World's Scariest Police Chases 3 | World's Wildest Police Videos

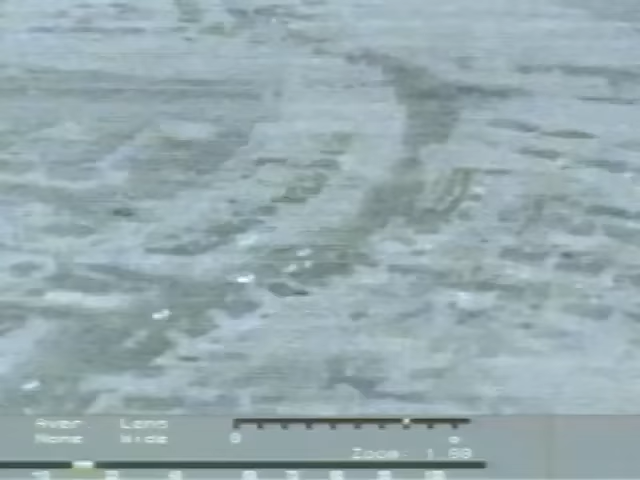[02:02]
Local officers are right behind them. Overhead, a helicopter with heat-sensitive radar turns night into day as it tracks the pursuit.
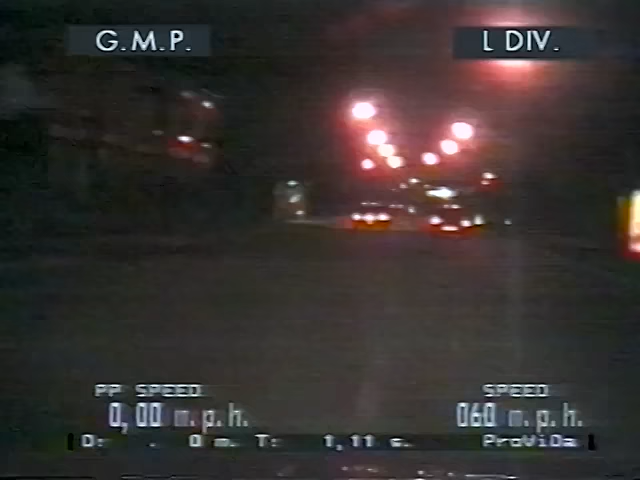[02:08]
Knowing they're caught, the kids start to panic. Speed's now 69 miles an hour. What you're about to see is very graphic. They decide to run a red light, and it happens. They miss the first car by inches, and they almost make it.
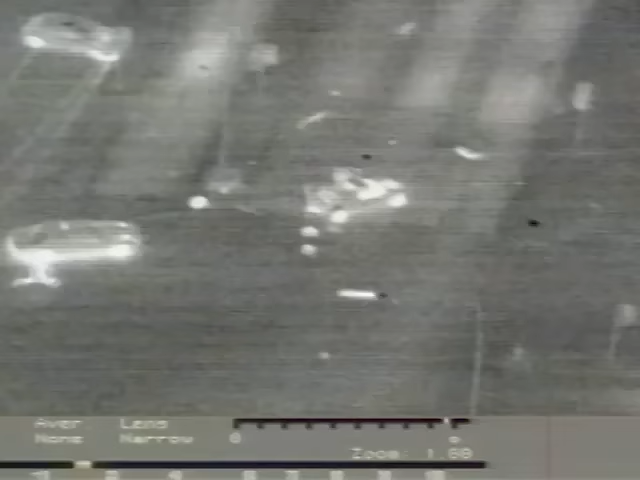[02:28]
Fearing the worst, the officers run to the wreckage.